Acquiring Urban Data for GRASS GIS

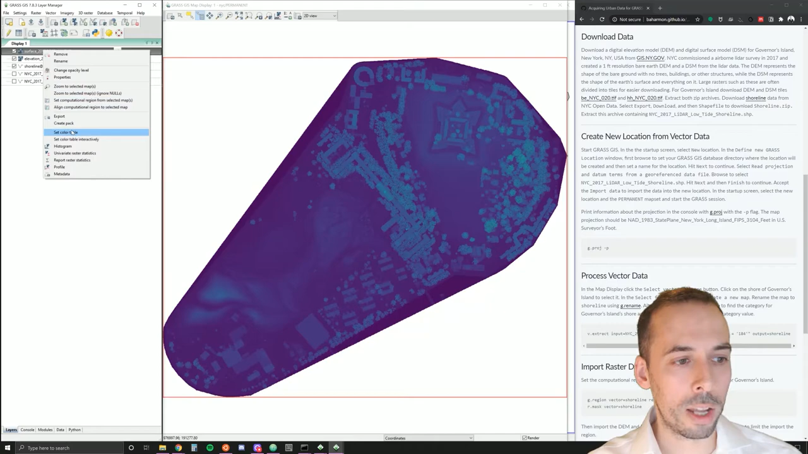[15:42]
So what we would like to do is stretch the color table. I'm going to right click and set the color table. The command is r.colors. I have the name of the raster map set here under map.
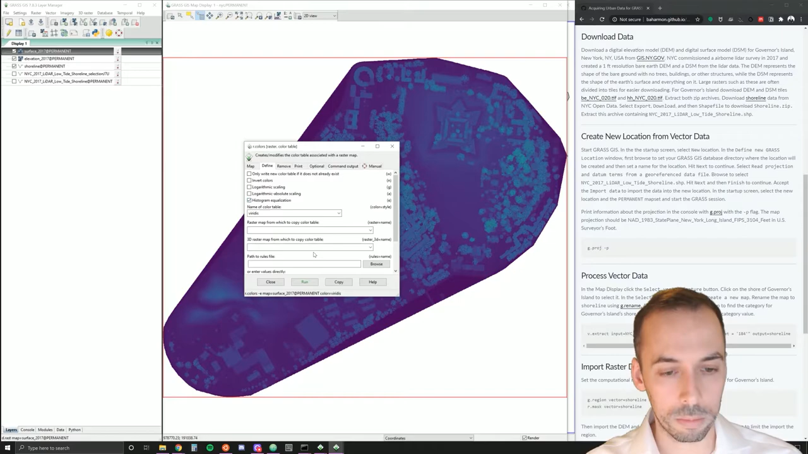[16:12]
This will stretch the values to give us higher contrast. This is just in the visualization in the color table. Now I can clearly see low ground, high points on the ground, and where all the trees and buildings are.
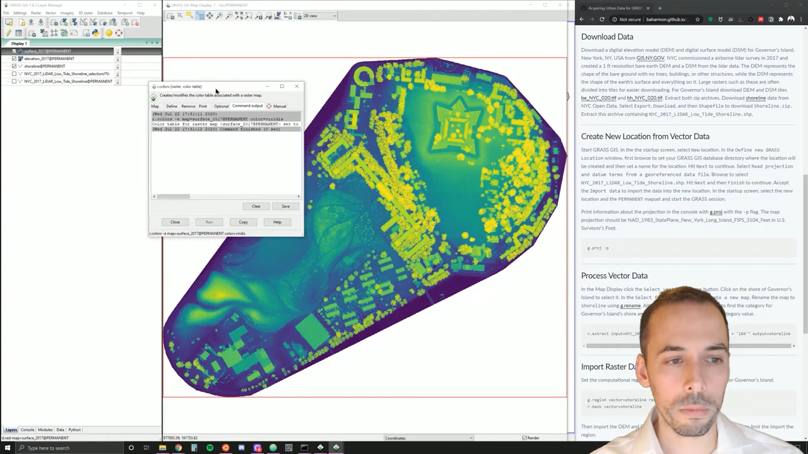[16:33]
I could change the color table here also to, for example, elevation with histogram equalization set. Now let's run this for the digital elevation model, the map elevation 2017.
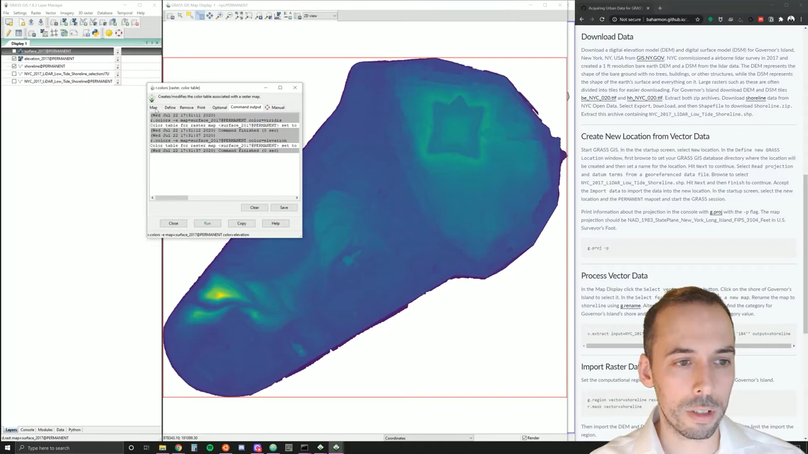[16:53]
I'll leave these settings here and just change the name of the map in the map tab.